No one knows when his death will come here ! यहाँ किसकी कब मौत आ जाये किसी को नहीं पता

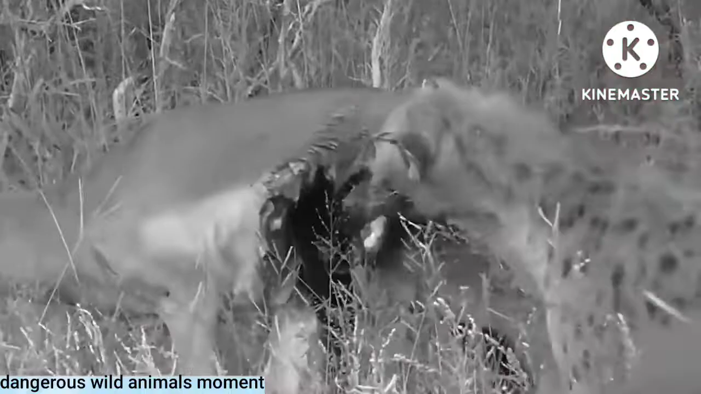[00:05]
eat, and they'll do just about anything in order to secure the meal.
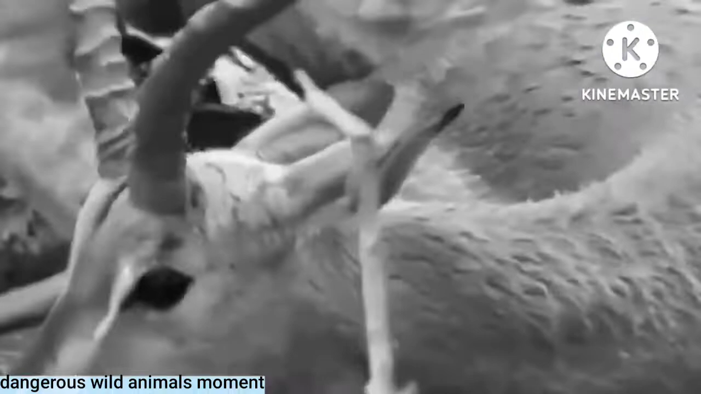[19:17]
This hyena is working alone, so it needs to put a bit more effort into this meal.